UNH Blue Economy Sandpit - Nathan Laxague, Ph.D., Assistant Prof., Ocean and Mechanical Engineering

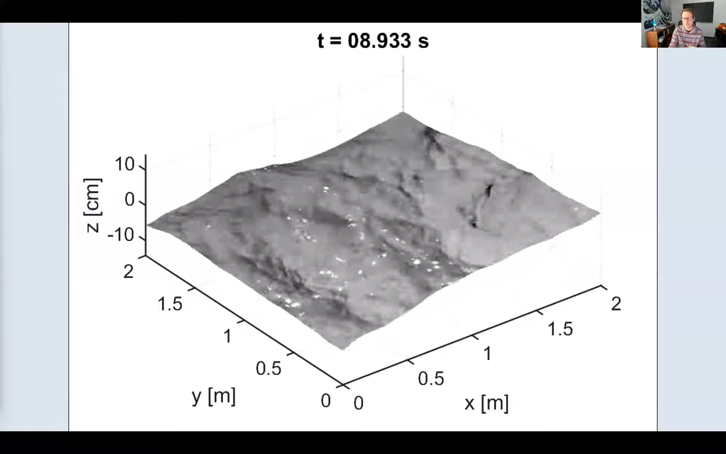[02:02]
Now that field of view is too small for us to describe the larger surface gravity waves which are directly relevant for coastal and ocean engineering applications.